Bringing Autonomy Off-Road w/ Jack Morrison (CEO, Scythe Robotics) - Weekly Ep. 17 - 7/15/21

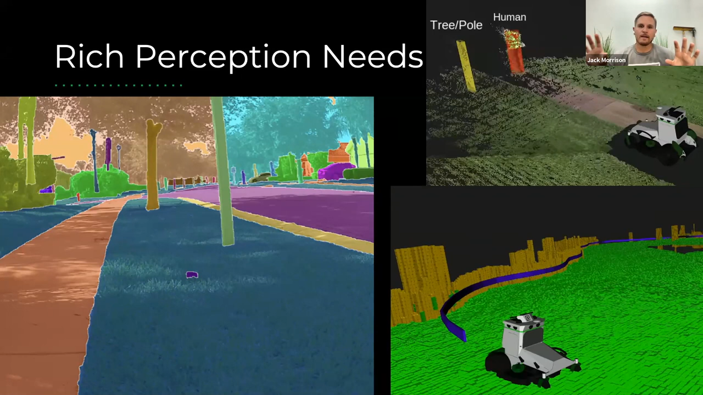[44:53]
geometric and the semantic uh because in these sorts of environments that are rolling that are not totally flat you can't rely just on um geometric vision or geometric you know lidar perception to tell you when there's an obstacle in the way you really need to understand semantically that that's a styrofoam cup even though it might be roughly the same height as the grass that it's sitting in um so we run full semantic segmentation visual inertial odometry we fuse that with uh
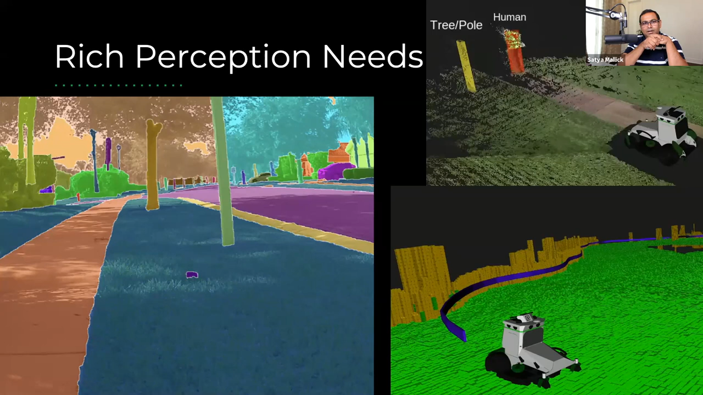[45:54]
as as the machine needs to to get the job done that's great yeah and this this is obviously happening at almost real time uh the semantic segmentation uh and the path planning etc is all happening in real time right yep um you know this is this is a more achievable um i'll call it uh application then there's on-road ones because uh we can come to a stop we can slam on the brakes and no one is going to rear-end us and that's great it lets us be very conservative um but we do still need you know sub 100 millisecond reaction times because we're cruising along at eight miles an hour maybe and and